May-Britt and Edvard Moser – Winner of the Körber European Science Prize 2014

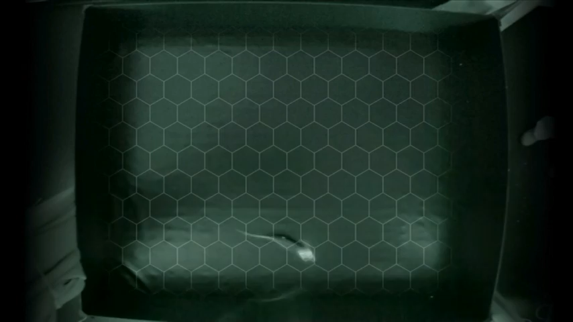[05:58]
When June reaches certain coordinates, the grid cell representing the sector sends an impulse.